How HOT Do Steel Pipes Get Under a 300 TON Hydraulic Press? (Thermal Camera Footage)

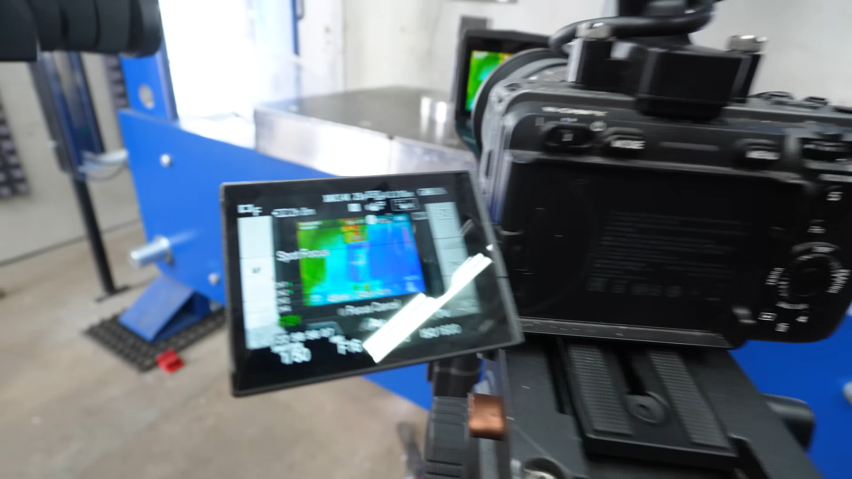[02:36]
So you are going to nicely see how it heats up from this setup here.